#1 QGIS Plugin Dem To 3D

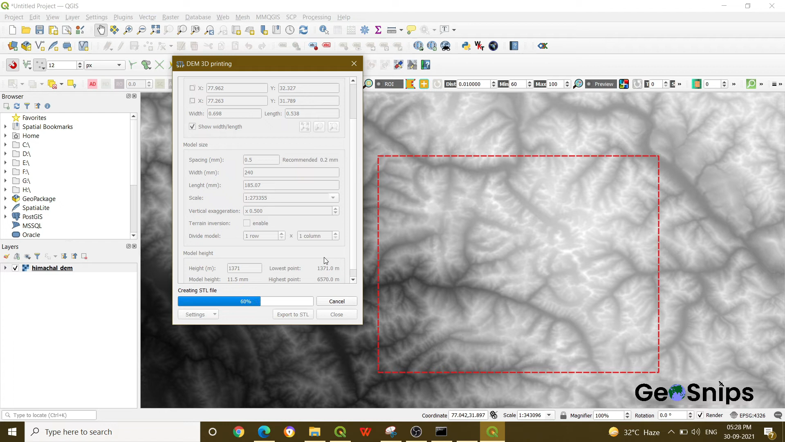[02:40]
or on the parameter like what model size you want is it very big or is it a small model that will depend on all these vector and it will generate a model for you once the model has been generated it will show you a message that your model has been generated yeah so now you can see the STL model is generated here now you can go anywhere where you have
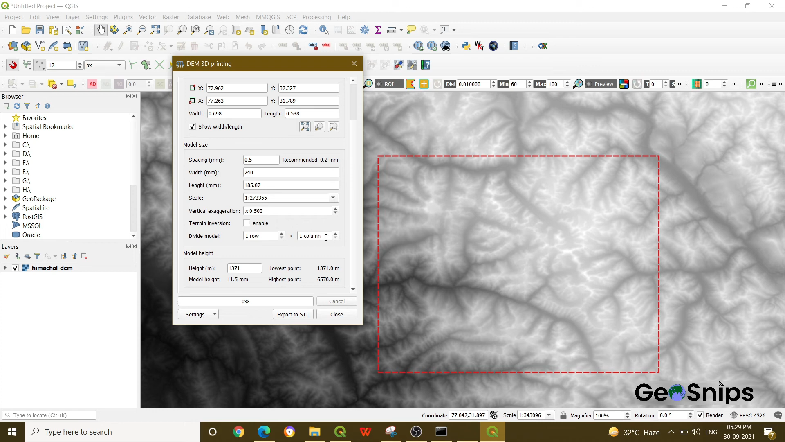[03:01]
saved it and then once you double click on this you will get a model like this now you can see you can see
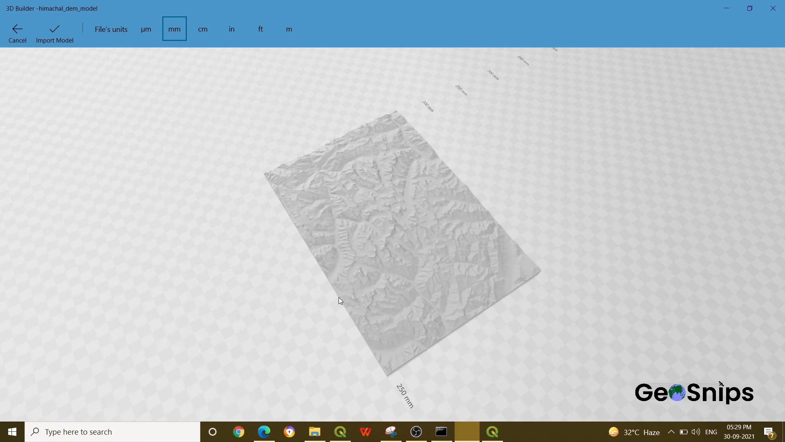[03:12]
the it's a 3d model which shows you where is the depression where is the height like this you can perform this operation in
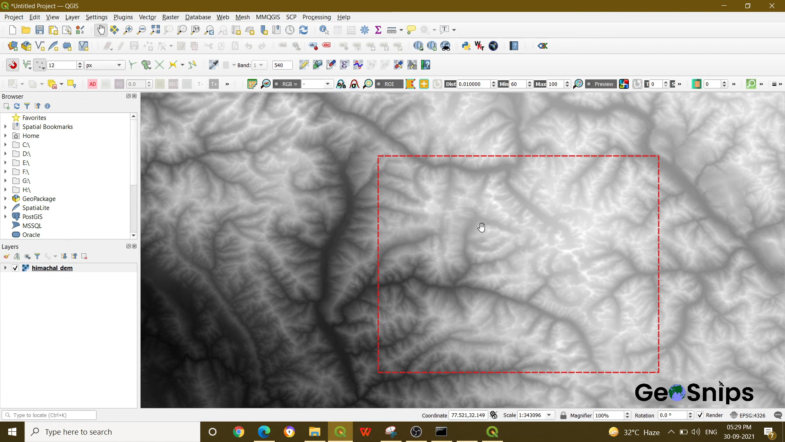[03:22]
QGIS you can do it for the whole time you can select the area you can increase your vertical exaggeration or the other factors as well so that's it for today thank you